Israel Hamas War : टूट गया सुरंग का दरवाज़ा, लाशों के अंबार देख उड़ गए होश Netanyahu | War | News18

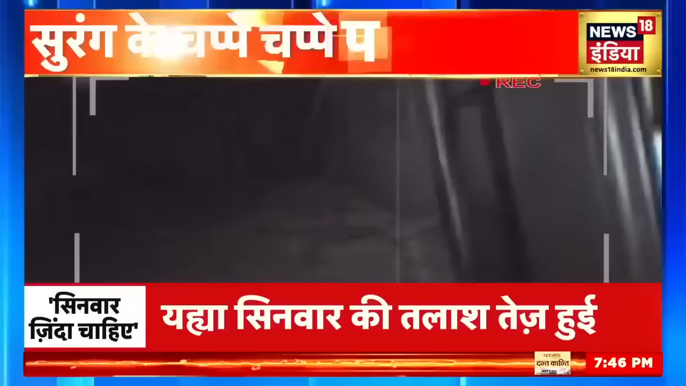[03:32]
वीडियो देखकर ऐसा लगता है कि या तो यहाँ पर हमला हुआ है या फिर हमास के लड़ाके खुद ही इस जगह को बर्बाद करके यहाँ से निकल गए हैं,